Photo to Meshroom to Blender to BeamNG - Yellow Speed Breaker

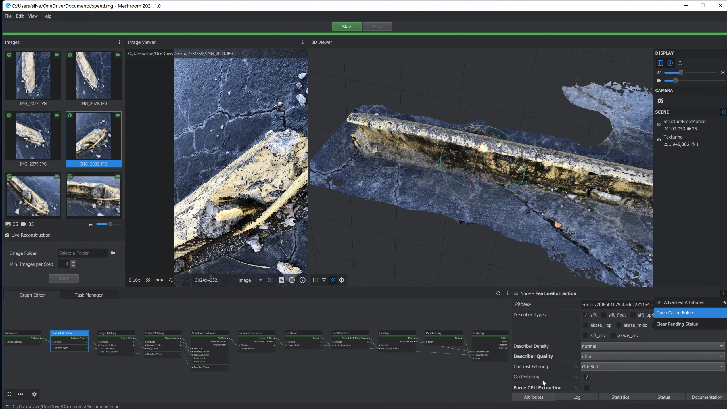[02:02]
I guess you'd say the GPU has more performance than the CPU, so it doesn't take nearly as long to process. You also in here have the option to see, these things are basically analyzed and little point clouds are made, but the amount of these little dots that are perceived from the images and the quality of them are determined here. Normal is normal settings. Normal, that's what the default settings are. I increased the describer quality to ultra, so it wouldn't be too many dots, but they'd be high quality.
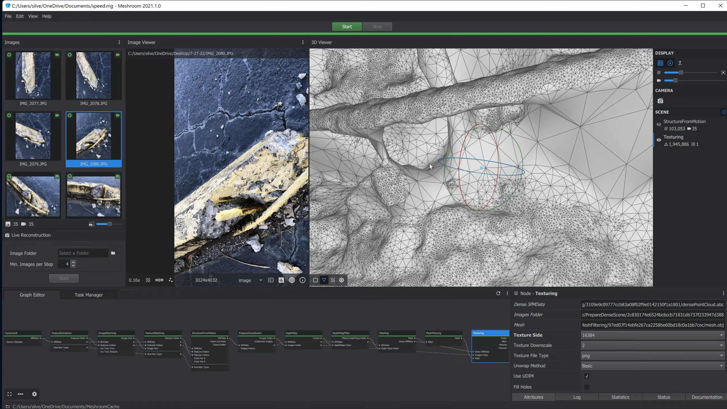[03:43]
But don't worry yourself too much with all that, because there is a simple solution. Now, I wouldn't even worry about any of this stuff. Just when this thing is finished, all of them will be green, and you can double click on texturing, and what that'll do is when you double click on it, it'll open up texturing here. It's already had it open. But you would hide structure from motion.
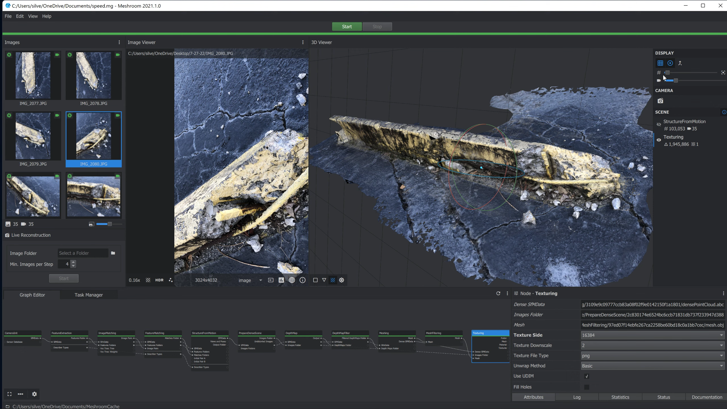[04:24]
If you want to hide the cameras, you can hide the cameras that were used. You can change the size of those little balls if you want to just look at them. It gets boring waiting on this thing. You'd be surprised what you'll do to just try to pass the time, just to make things be a little more interesting. But anyhow, if you have a problem, you'll see red. You can go to the log for each of these items and you can read what the error was, but most of the time you won't have many errors. If you do, then they're related to you, where you took a photograph and it's not enough photographs, too blurry, or maybe there was too much contrast, you had back, the sun was blowing out all your whites and, you know, the contrast all off.
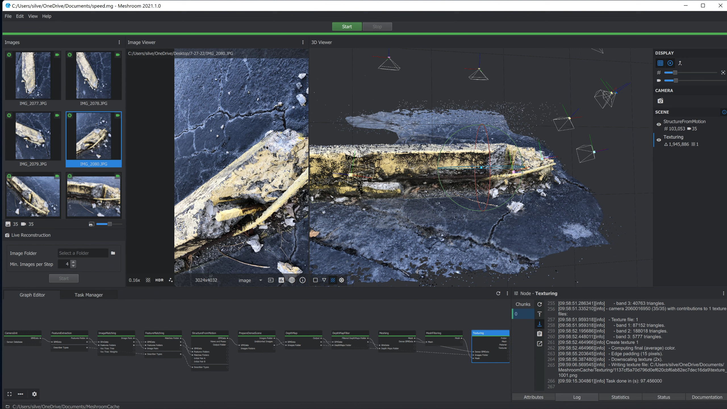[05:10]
So I tell everybody, if you're going to take pictures, the best thing to do, if you cannot take a picture in a cloudy day, then at least get in the shade. Not too much shade, but, you know, like this kind of shade. There wasn't a lot of shade here. I mean, there was shade, but it wasn't dark shade, is what I'm saying. But cloudy, middle of the day when it's cloudy, is the best lighting you can get. That's the most neutral color you're going to get, you know. Let's see what else.
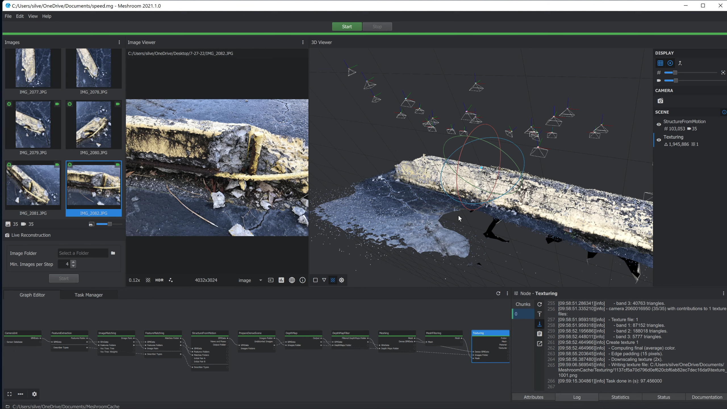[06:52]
But it gives you an idea. You'd go down this whole thing. You would just kind of look that way, picture, picture, picture. And then scroll down some, picture, picture, picture. Scroll down some, picture, picture, picture. And that's basically what I did.
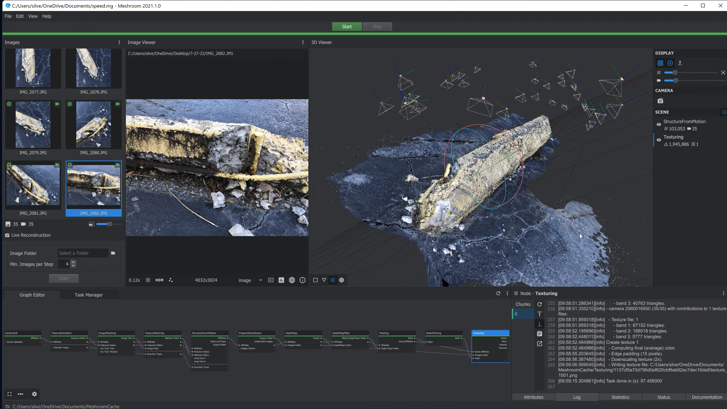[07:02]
You can see the little cameras. So let's put this in Blender. So we'll have to go to texturing, we'll go to log.
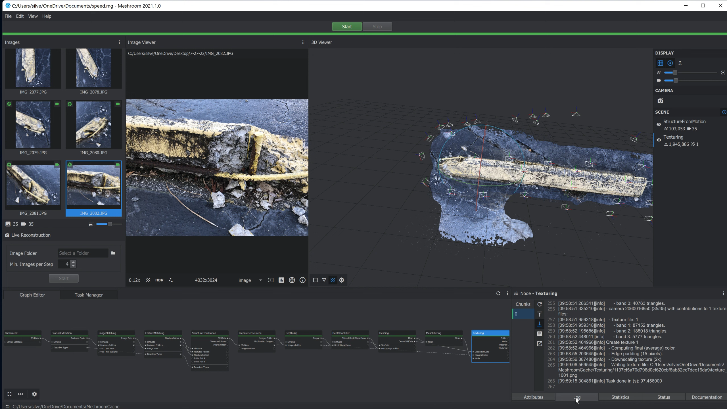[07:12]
I'm sorry, attributes, not log, attributes. And you'll scroll to the bottom and you'll see this mesh, material textures, all that. Copy this to your clipboard, not all of it, just the location, not the texture mesh.obj. Copy this to your clipboard, because you're not going to remember where that is, trust me. That's some crazy letters there. Load Blender.
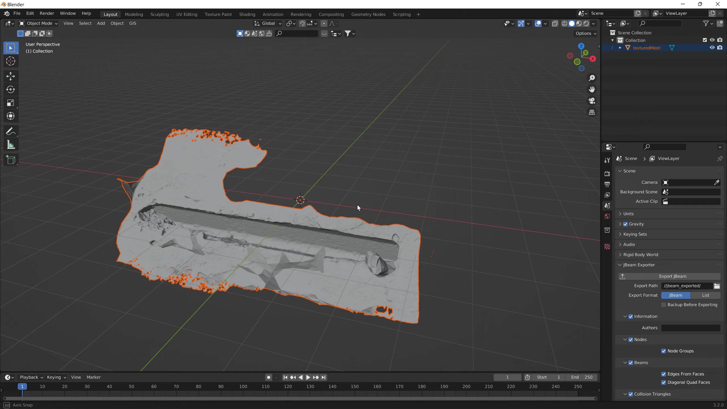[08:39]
I can check the polygon count.
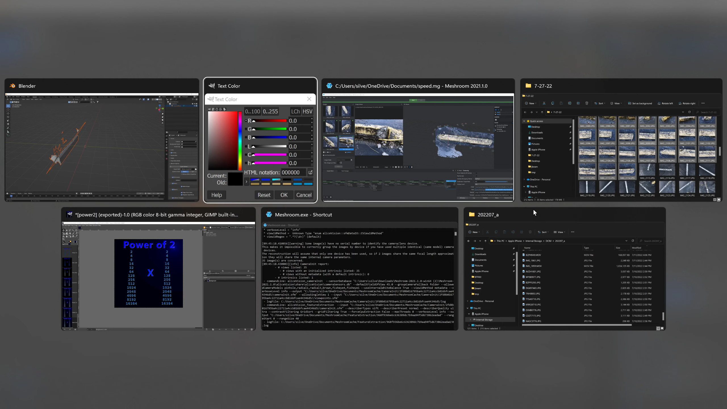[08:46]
I can just go into here and meshing log and read the log. I was off by quite a bit. 1,946,000 triangles anyway.
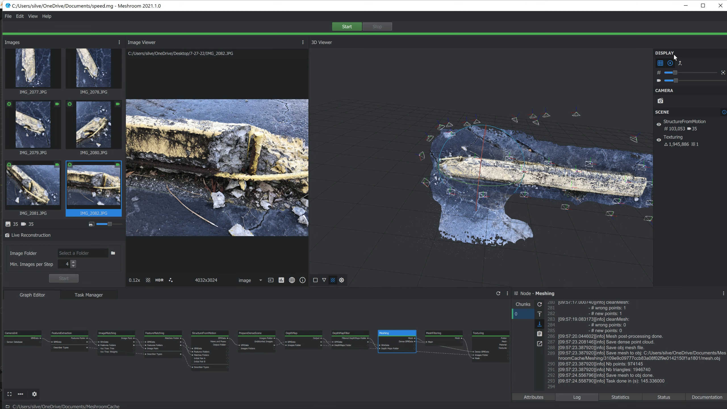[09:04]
So now we need to make a low polygon version, which is very easy to do.
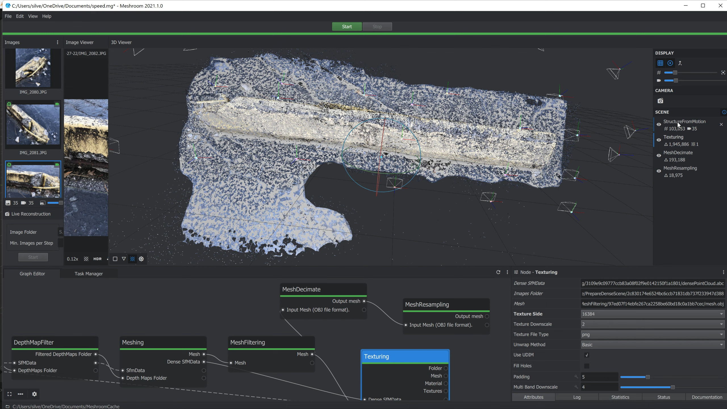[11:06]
this is what Mesh Decimate did.
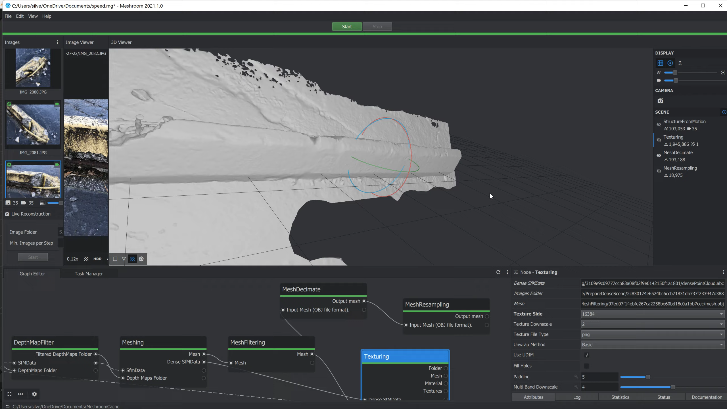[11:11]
You can see that it reduced the poly count considerably by 90% compared to that.
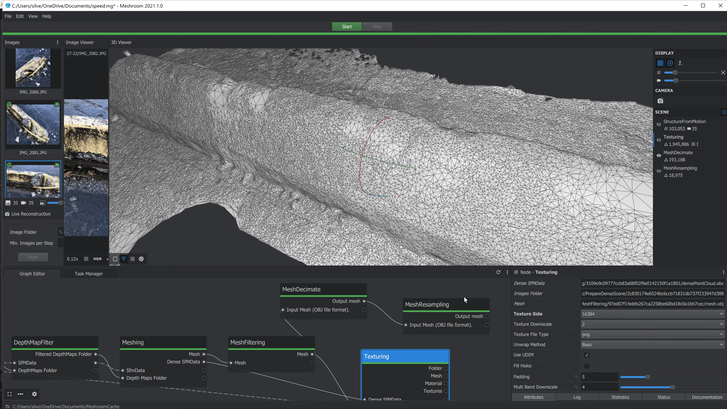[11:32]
Now, Mesh Resampling, you can double click on this to open this. You can see what resampling did.
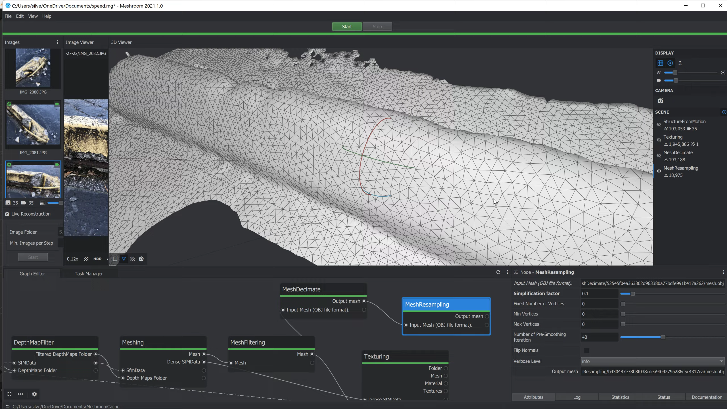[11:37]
Made that a pretty, pretty topography.